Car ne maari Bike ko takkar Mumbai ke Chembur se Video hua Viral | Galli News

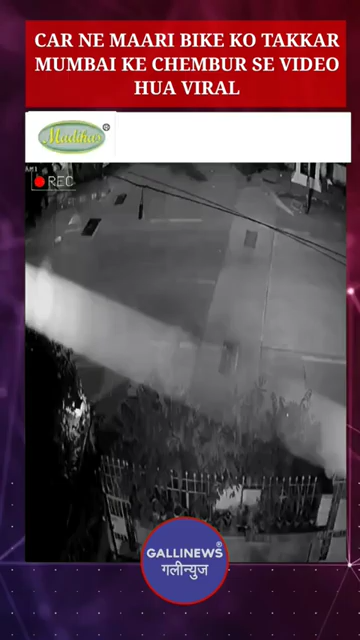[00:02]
मुंबई के चेंबूर में हुआ हादसा जहां एक कार ने बाइक को टक्कर मारी। इसका वीडियो सोशल मीडिया पे वायरल हुआ।